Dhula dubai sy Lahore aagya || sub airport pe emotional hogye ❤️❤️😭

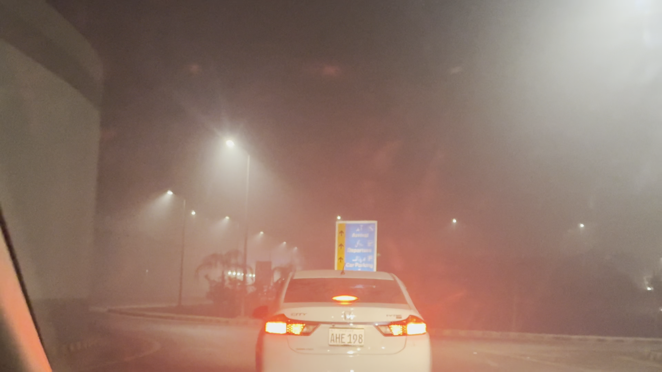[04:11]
यार, इस स्मोक की वजह से मुझे नज़र ही नहीं आ रहा।
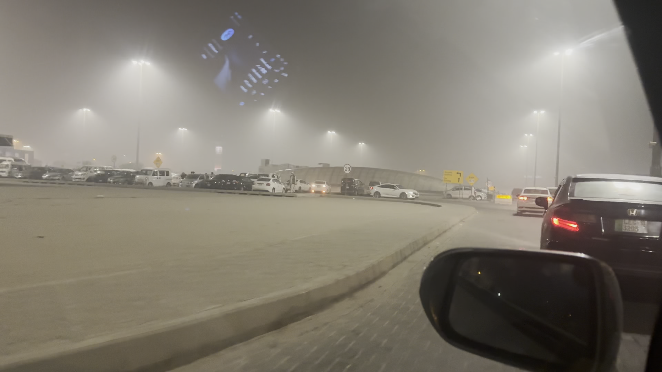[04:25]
यार हम लोग पहुंच गए हैं एयरपोर्ट, और आप देख सकते हैं इतनी ज़्यादा स्मोक हुई पड़ी है।